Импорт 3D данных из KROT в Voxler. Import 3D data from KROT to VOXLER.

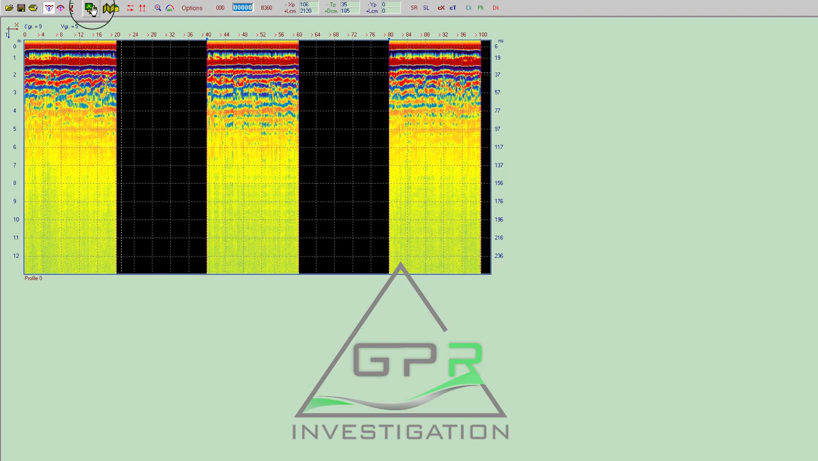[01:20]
то есть в чем специальность вокслер состоит специальность вокслер состоит в том что необходимо четыре значения x x y z и четвертое значение тест той самой величины который будет показывать вокслер то есть x y z это координаты в данном случае мы будем использовать как чины как величину
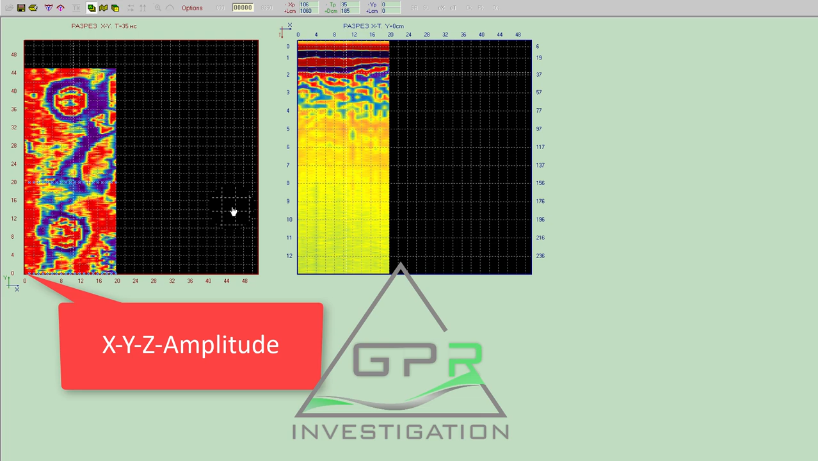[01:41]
мы будем использовать значение амплитуды с на этом великолепной площадке вы видите две округлые формы это курганы это археологический памятник в киргизии это данные вне сми предоставили мне любезно компания вниз не такую такой файл замечательным примером это была экспедиция
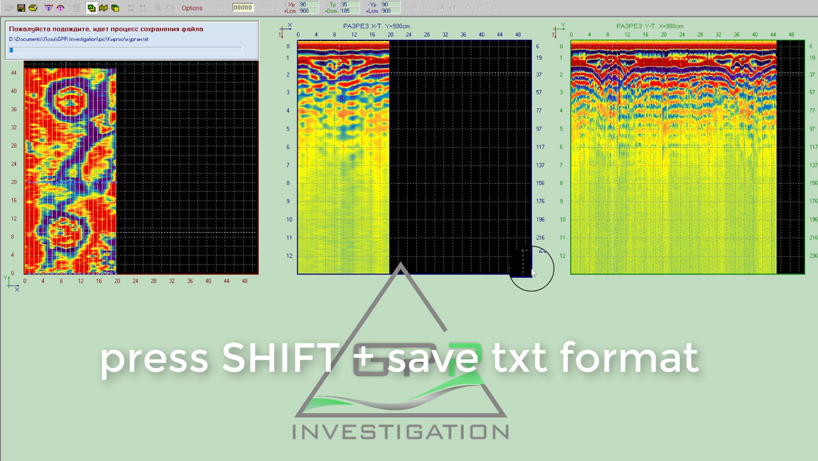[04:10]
курган и нажимаем сохранить начинать сохранение зависимости от мощности вашего компьютера процесс может занять от 30 секунд до нескольких минут вот файл сохранился дальше мы идем туда
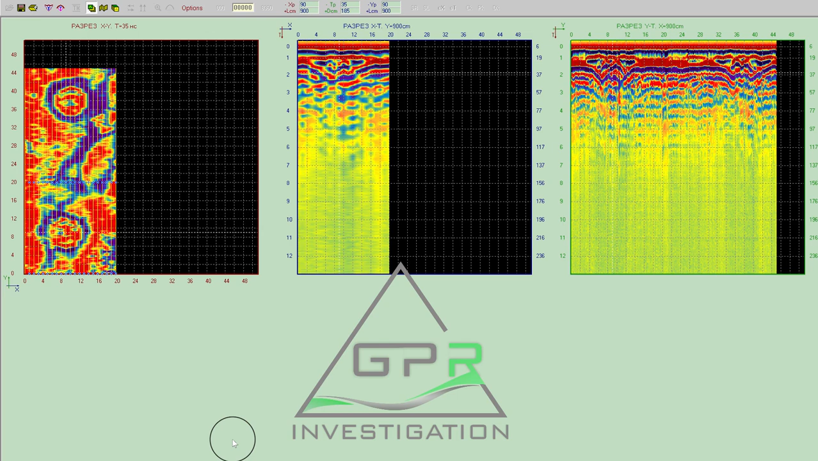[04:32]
где мы сохранили этот файл этот файл вот его 80 82